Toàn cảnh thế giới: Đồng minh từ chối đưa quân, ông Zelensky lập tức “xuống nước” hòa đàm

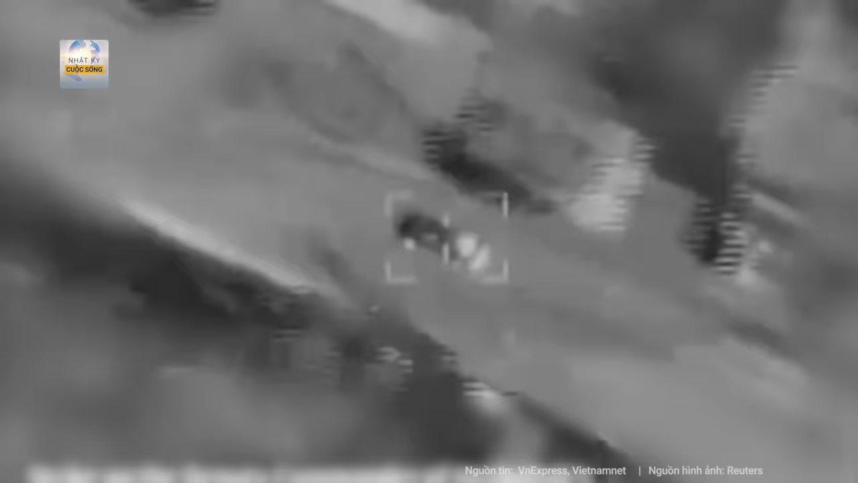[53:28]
Video quay bằng camera ảnh nhiệt do IDF công bố cho